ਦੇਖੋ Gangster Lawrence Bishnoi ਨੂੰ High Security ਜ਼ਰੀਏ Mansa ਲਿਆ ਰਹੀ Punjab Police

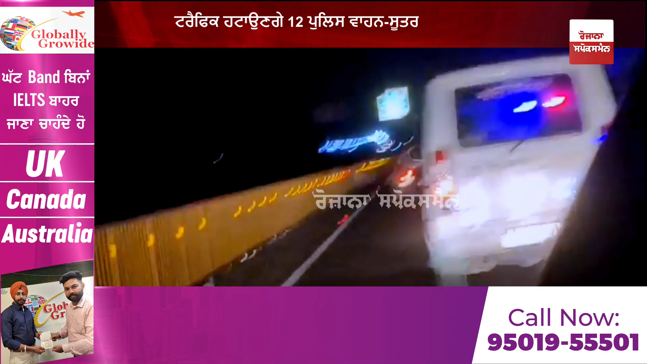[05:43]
बुल्ट प्रूफ स्कॉर्पियों गडियां वी मौजूद ने जिना विचो एक वेच लॉरेंस भिशनोई नू रख्या गया ते नाल पजादे करीब पु